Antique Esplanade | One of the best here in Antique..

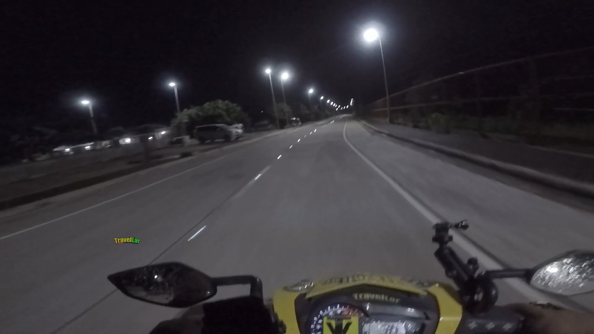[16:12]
Sibalom Pero Dadaanan Mga Natin Dito Mga Kalah The Rest The River Tawag Nyo Ito Coastal Road Nang San Tiki Yung Tawag Nang Esplanad Wow Diba Ang Ganda Mag Dito Mamash Yan Maganda Ito Kisa Sa Dinaanan Natin Kanina Malangiyang Dinaanan Natin